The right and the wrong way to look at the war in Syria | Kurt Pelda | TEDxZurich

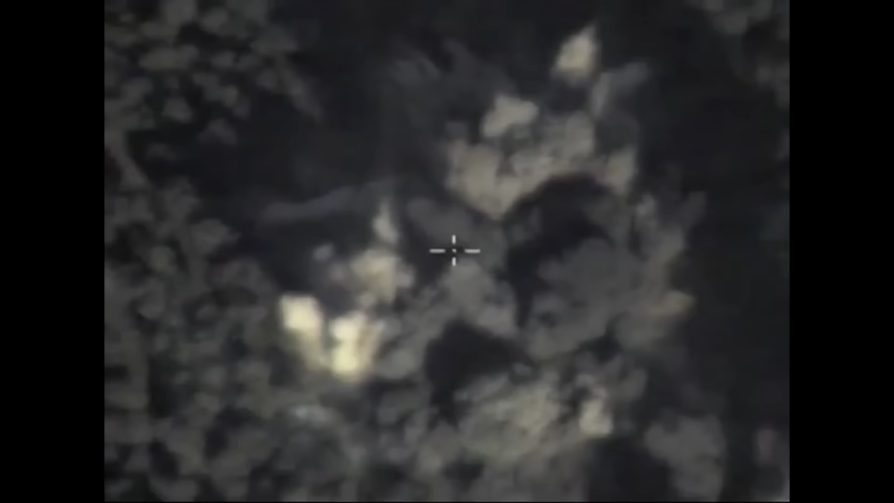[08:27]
you can see it was not a hit on the target. Same thing as before.